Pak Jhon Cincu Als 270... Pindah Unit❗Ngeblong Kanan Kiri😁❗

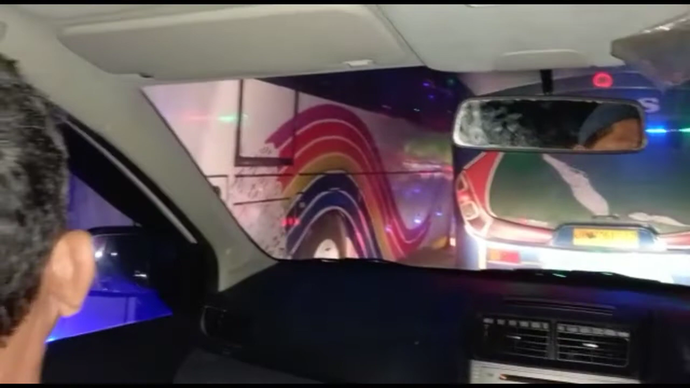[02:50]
Cuman ini, S270 Di sebelahnya ada Biti Pelangi Duit ini Duit sama-sama mau kemih AC Ini Biti Pelangi Nah, ini
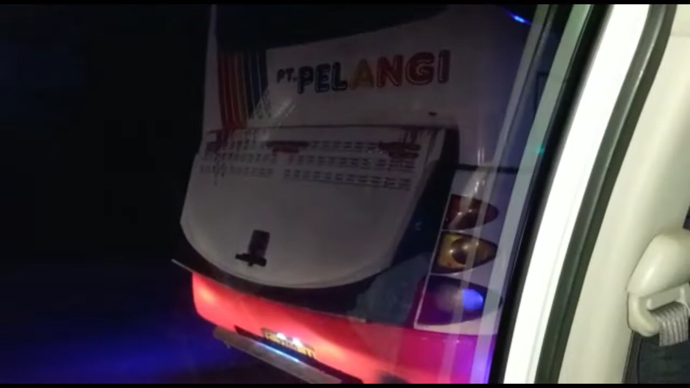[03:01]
Ini dia ini, Om Pemade Musuh di jalan, teman di rumah makan Nah, kita lihat Mana rawungan coolernya Mau pasti pelan luar Iya
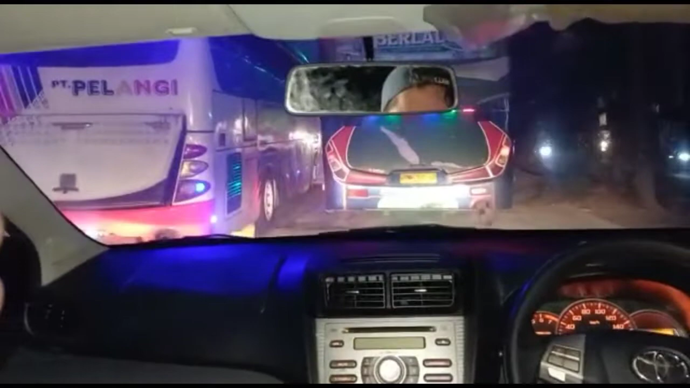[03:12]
Wih, iya Wah
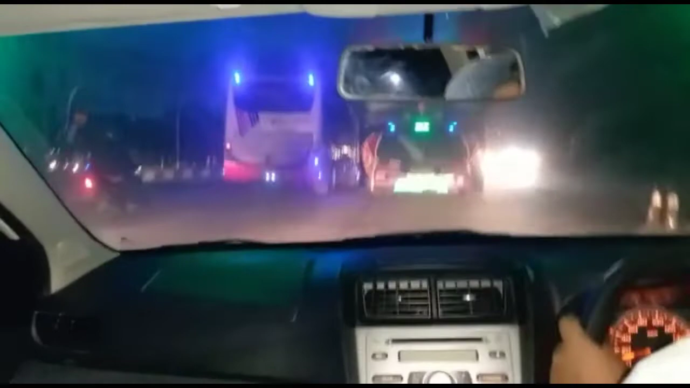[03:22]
Ada mobil di depannya Ada mobil di depan Wih, mantap Rawungan coolernya Tiba di Aceh, Bang Musri 178